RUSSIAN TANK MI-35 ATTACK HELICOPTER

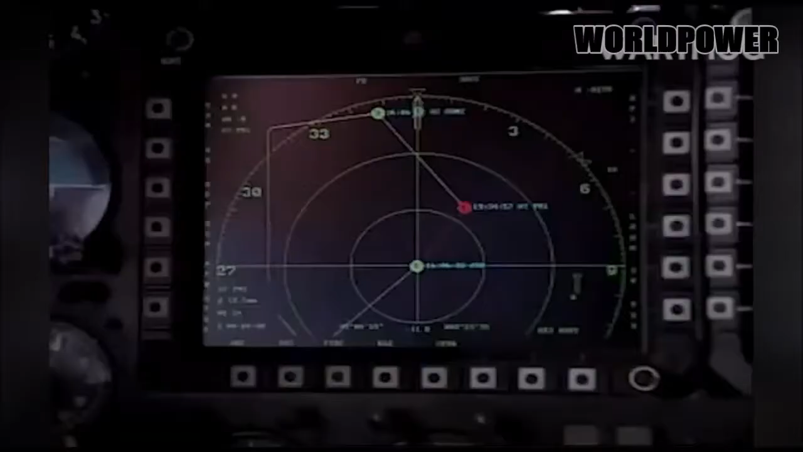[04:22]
The MI-35M helicopter's up-to-date high-effective armament and night vision system